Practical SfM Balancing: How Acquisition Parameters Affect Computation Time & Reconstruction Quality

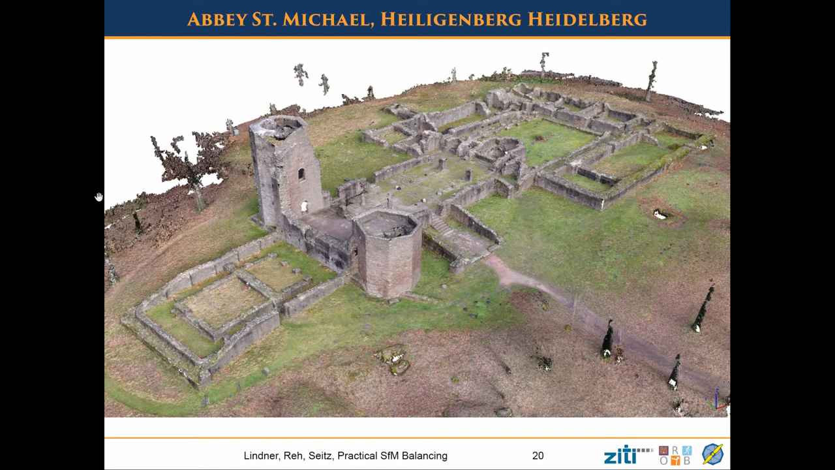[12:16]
It's a monastery or the remains of a monastery that we took just with copters. No markers, only GPS, only the GPS of the copter, which is not a very good one, a few pictures.
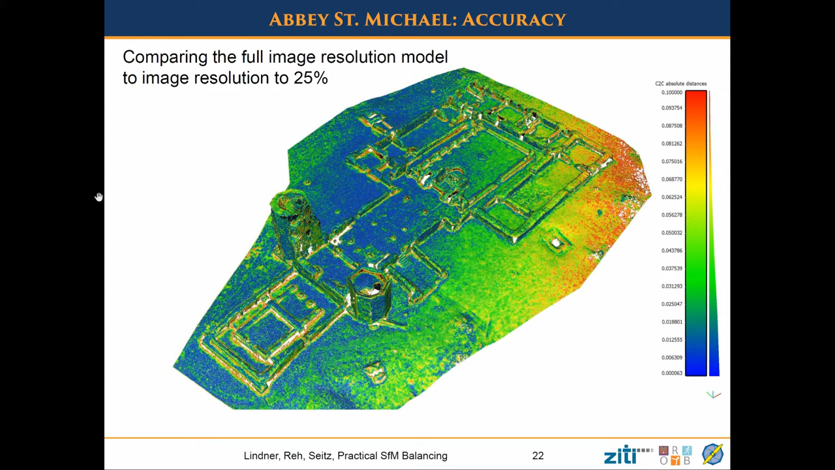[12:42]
Green is about 3 centimeters, so only here we are worse than the actual reconstruction. But it gets better, of course, if you take 50% downscaled images. Okay, to conclude everything, just all the findings in a few words.